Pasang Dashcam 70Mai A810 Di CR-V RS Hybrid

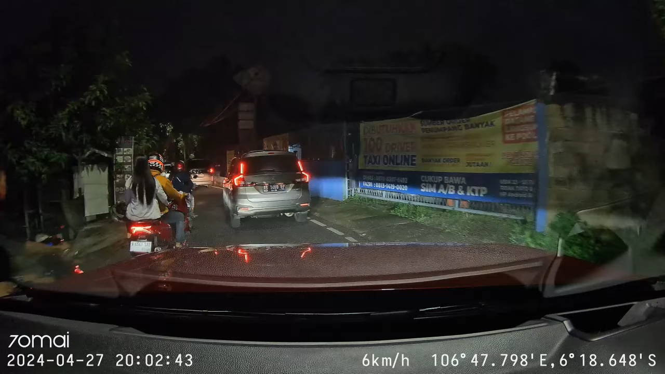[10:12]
Ini bersih banget, jernih banget. Cuman emang kaca gue agak kotor karena tadi gerimis, jadi udah gue usap pakai wiper ya. Tapi itu pun hasilnya masih sebagus dan seterang ini untuk kamera depannya. Jadi 4K-nya itu benar-benar berfungsi ya, tajam banget.
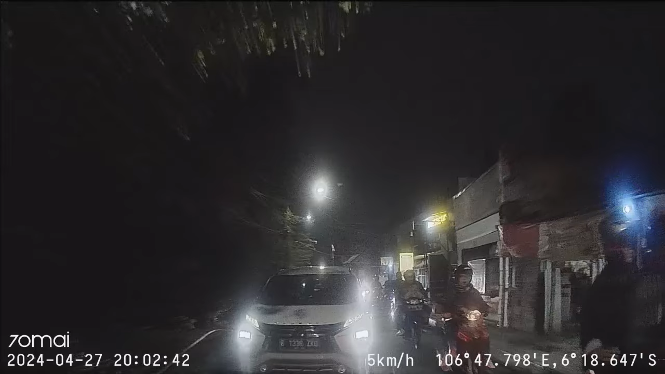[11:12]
Dan untuk ukuran resolusi Full HD, gambar kamera belakangnya juga di malam hari ini baik ya. Bisa terlihat lah, itu ada apa aja di belakang kita,
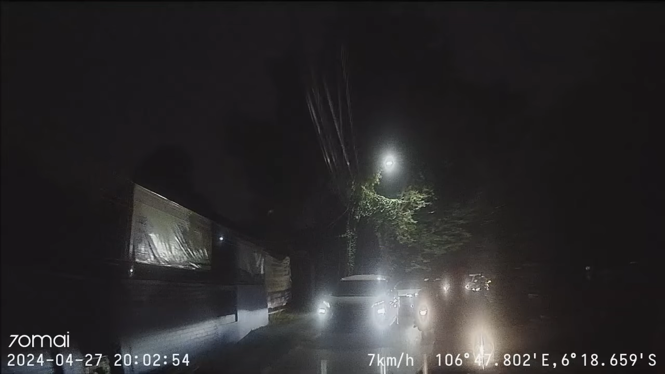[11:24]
motor, mobil, semuanya terlihat dengan sangat baik. Dan jujur hasil kamera depan belakangnya, mau siang mau malam, gue happy banget sih. Karena proses pemasangannya agak buru-buru ya,